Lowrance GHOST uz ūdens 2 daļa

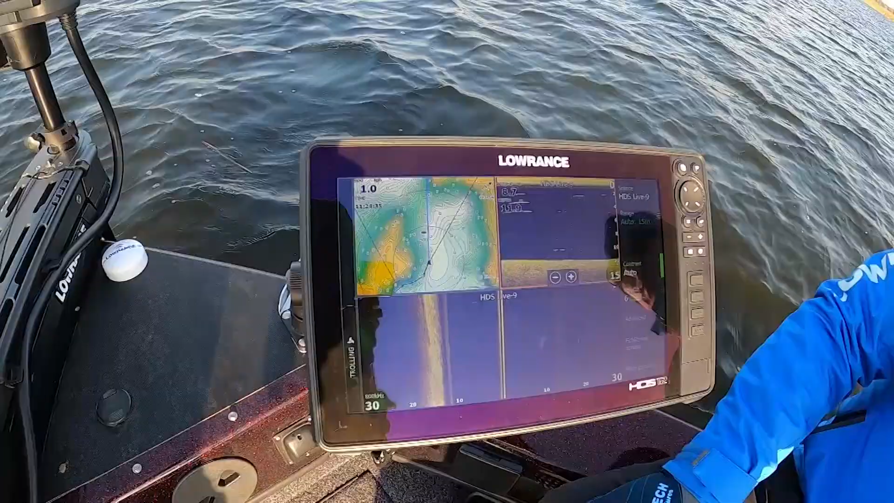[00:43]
Gribētos jums parādīt, kā mēs varam vadīt elektromotoru no ekrāna, nostāties uz konkrētu punktu,
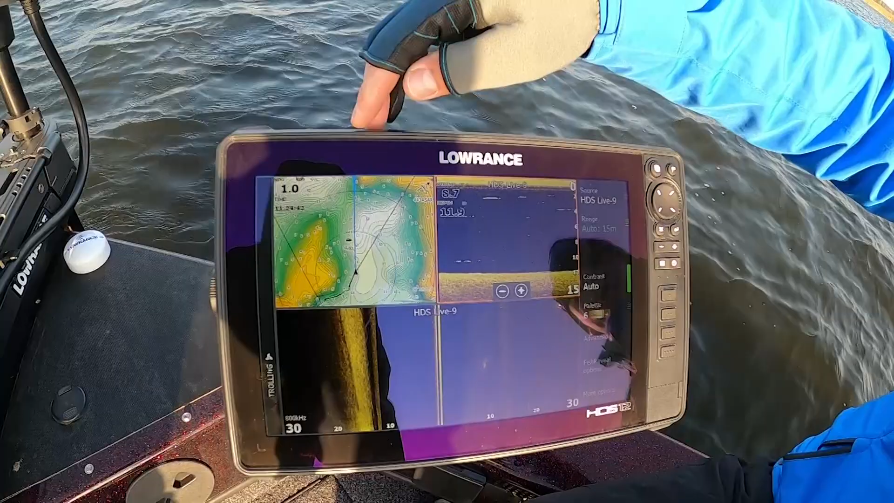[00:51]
izmantojot vai no karti vai izmantojot ehalotu rādījumus. No šī brīdī mēs pamēģināsim nostāties, ja nostāsimies no kartas.
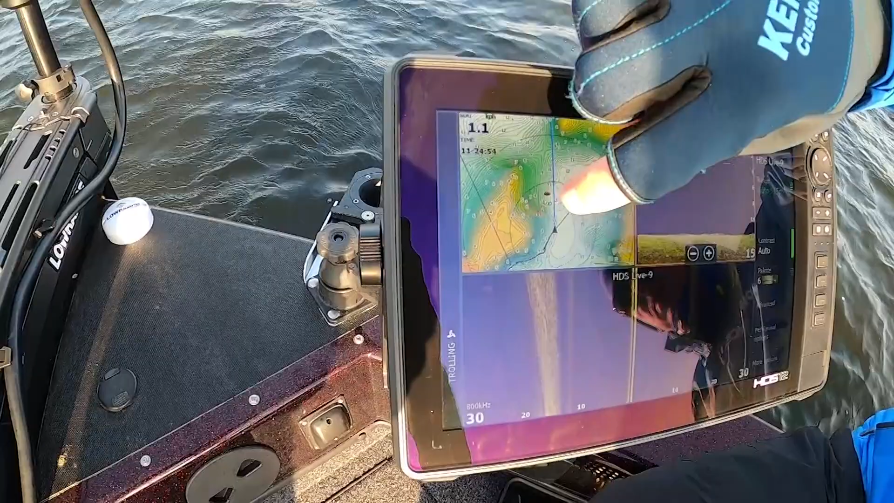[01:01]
Šeit tātad mēs izvēlamies punktu. Šies, piemēram, varētu būt intereses punktus, kur mēs vēlamies nostāties. Go to kursoru spiežam. Apsiprinam yes.
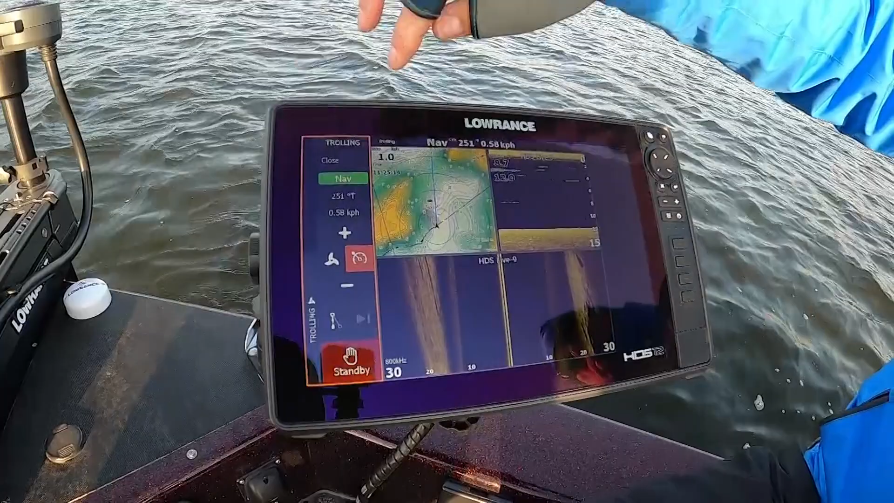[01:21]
Piejam elektromotoru uzstādījumos, ieslēdzam propelleru. Uzliekam ātrumu ar kādu mēs gribam virzīties uz konkrēto punktu.
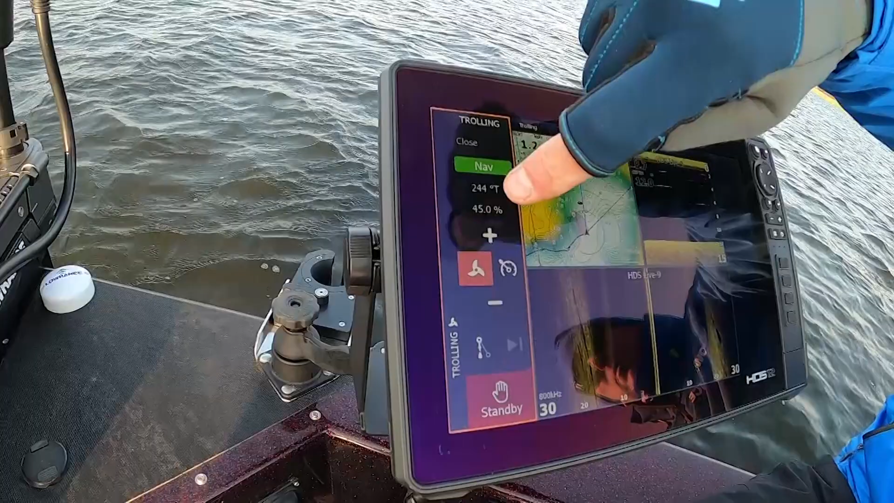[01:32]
Šī gadījumā tas būs 50% un dodamies uz izvēlēto kartas punktu.
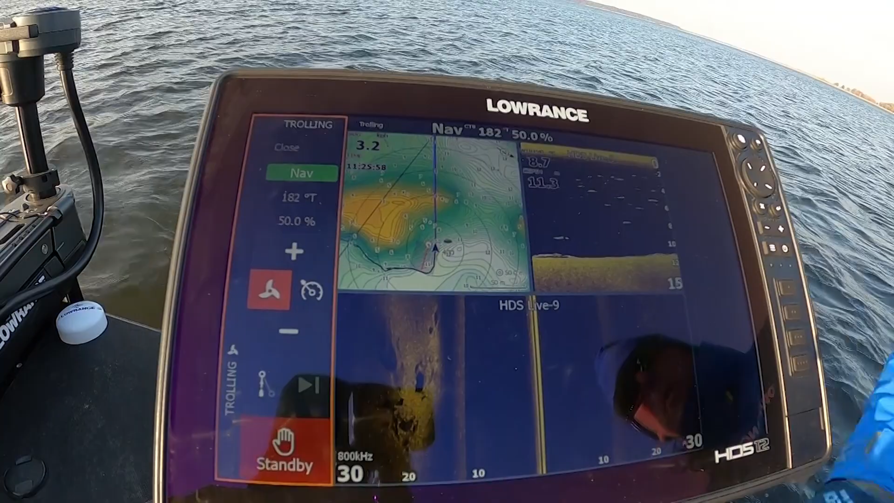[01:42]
Tātad ekrāna augšpuse mēs redzam, kad motors atrodās navigācijas modē un šobrīd viņš pārgāja uz enkurošanās uzstādījumiem.
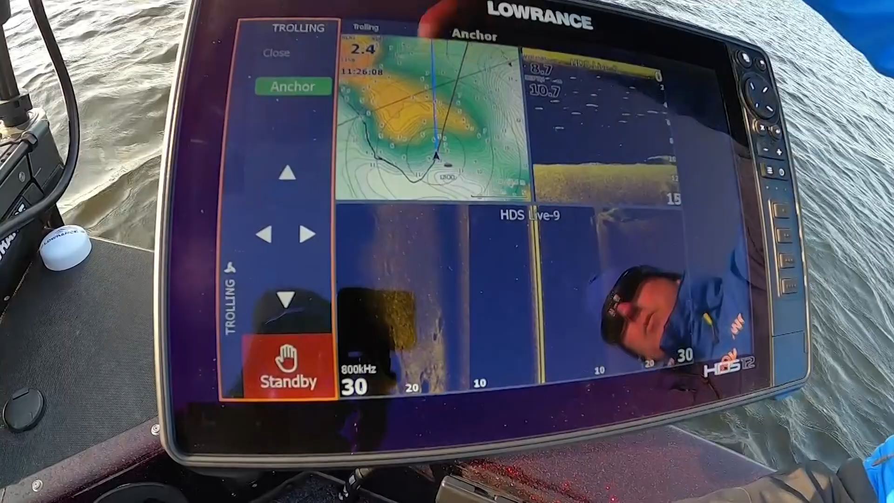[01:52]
Tātad šeit ir ančori ietedzies, kas nozīmē, kad elektromotors ir nonācis uz norādītā punktu un nostājies uz enkurošanās. Tātad tikpat labi mēs to varam izdarīt.
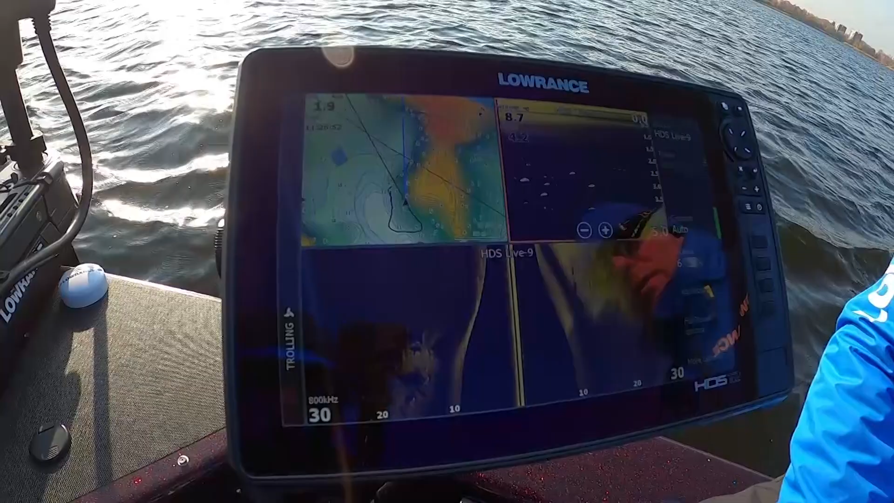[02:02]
Pieņemsim uz kādu no reliefa īpatnībām. Šeit mēs ieraugam kaut ko interesanti. Uz reliefu vēlamies uz turienu doties un nostāties.
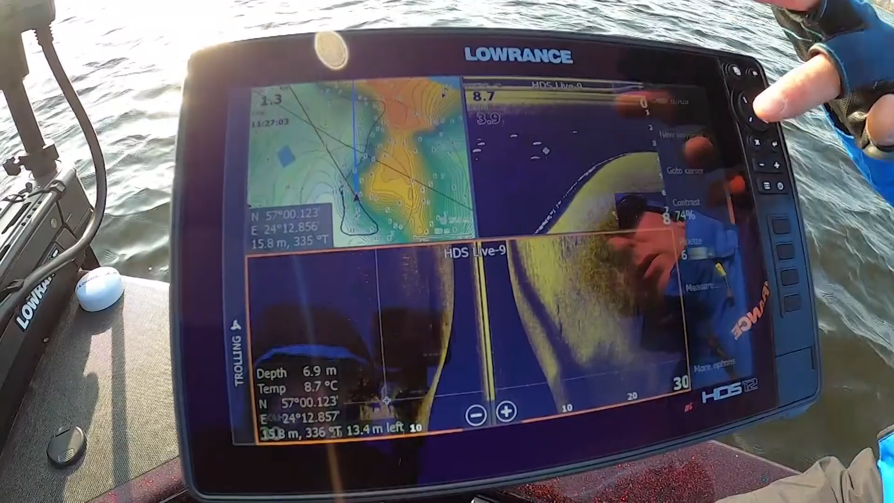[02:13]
On screen: depth 6.9 m
Tātad atkal go to kursoru. Yes. Ņemam elektromotoru uzstādījumus. Ieslēdzam elektromotoru.
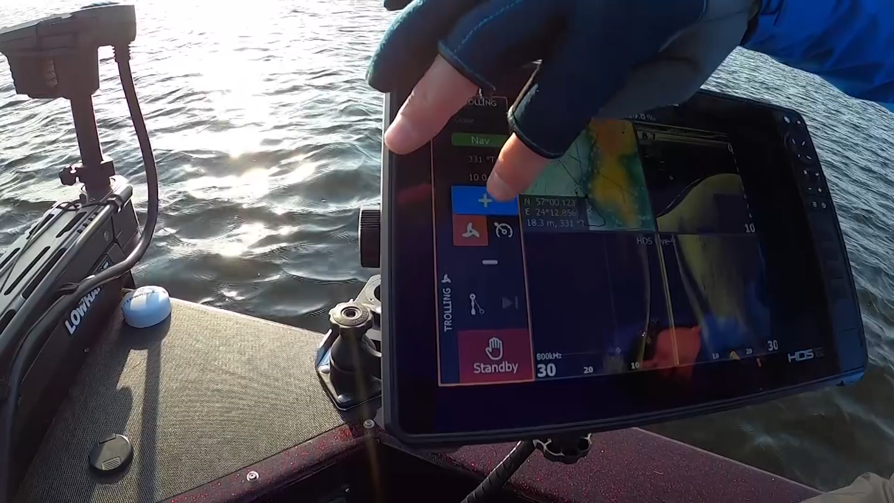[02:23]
Izvēlamies attiecīgo braukšanas ātrumu. Un dodamies uz izvēlēto punktu. Atkal ekrāna augšpusē ir navigācijas mode.
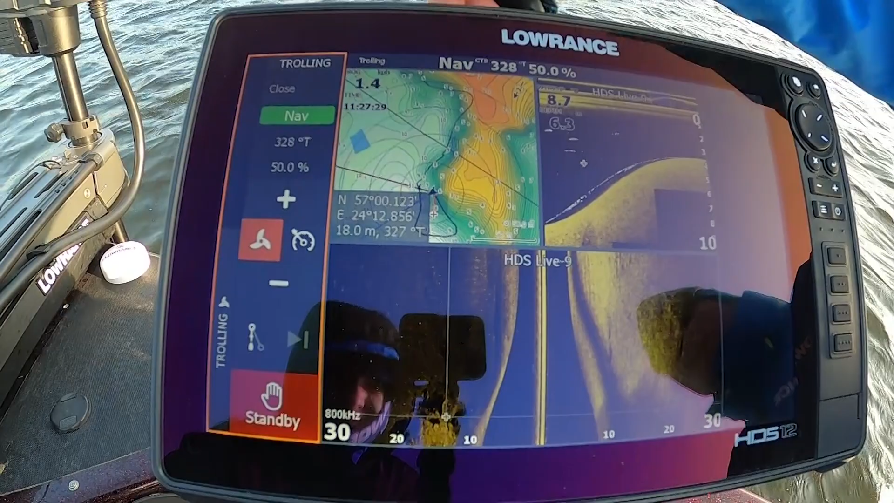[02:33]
Kas nozīmē, ka elektromotors dodas uz uz izvēlēto maršrutu punktu. Kad viņš tur nunāks, ieslēgsies enkura funkcija.
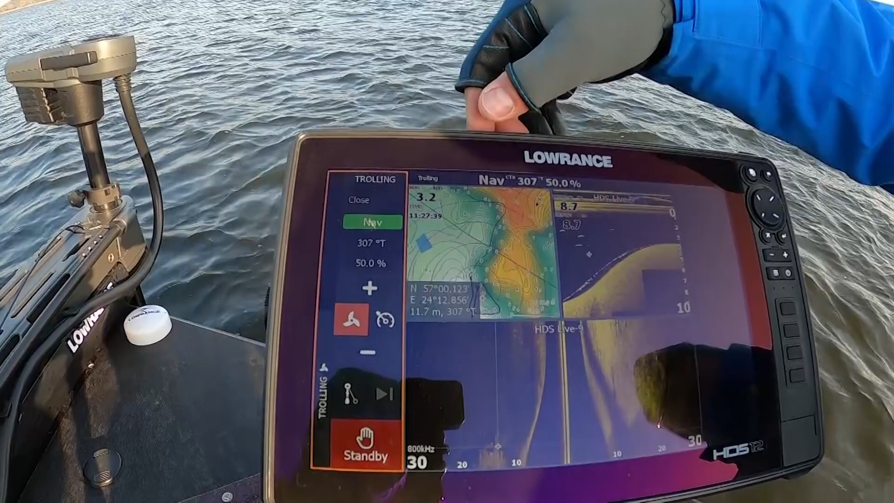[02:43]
Pēc tā jūs varat saprast, vai elektromotors ir nostājies konkrētajā. Izvēlētajā punktā vai ne.
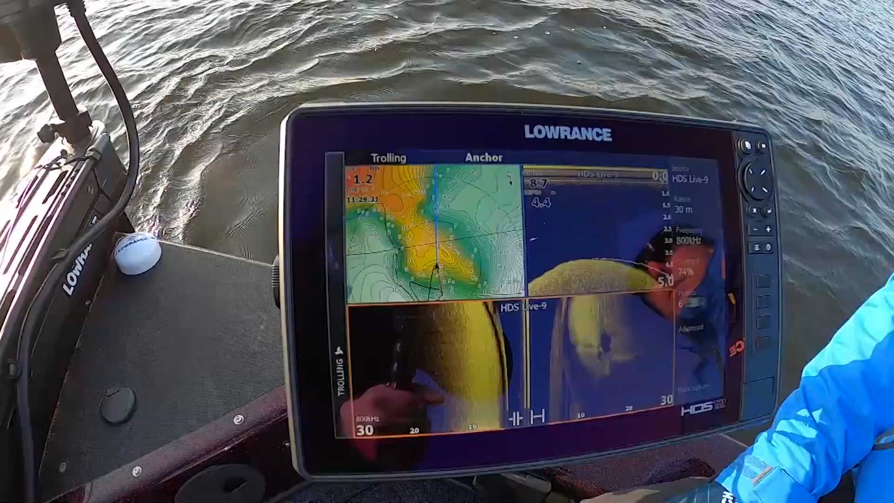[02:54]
Lai mums nesanāk kaut kāds misēkals ar šito manipulāciju izpildīšanu. Elektromotoru uzstādījumos ir jābūt izvēlētai enkura funkcijai.
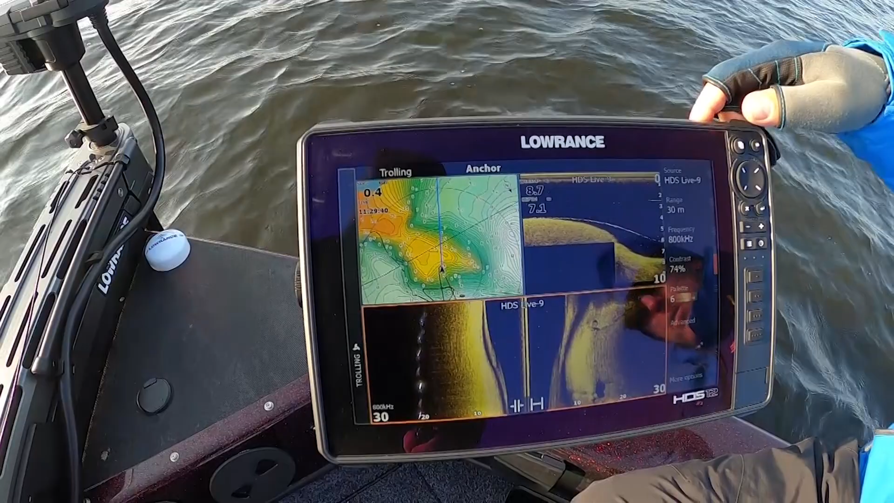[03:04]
To mēs varam pārliecināt par to. Iejam autopilota. Šobrīd parādās šāds attēls.